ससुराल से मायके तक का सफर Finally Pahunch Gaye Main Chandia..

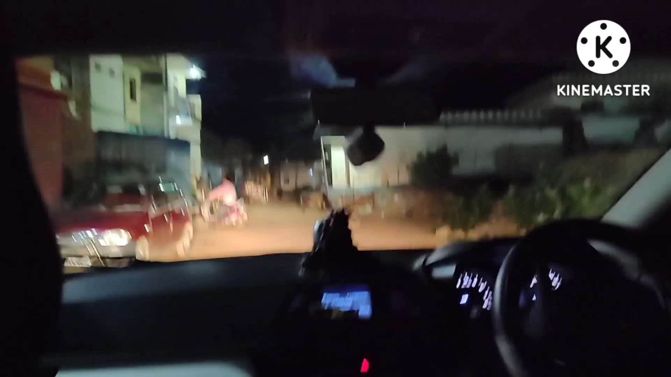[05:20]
तो अब हम लोग पहुच गए हैं चल दिया बस घर आने वाला है हमारा और बस या गया घर